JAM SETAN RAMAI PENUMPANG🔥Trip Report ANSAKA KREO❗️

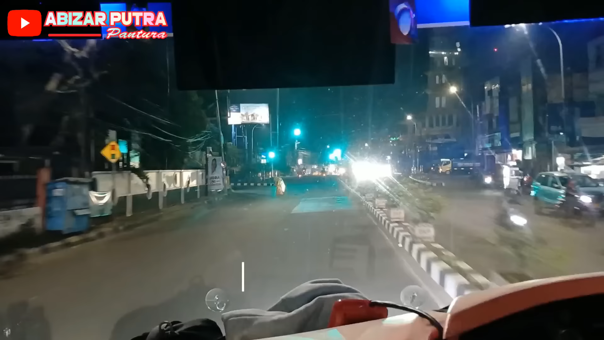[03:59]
Lintas di lampu merah Ciledug kita nih. Jam 12 lebih 5 menit. Nah, kita melintas di Kreo jam 12 lebih 15 menit nih.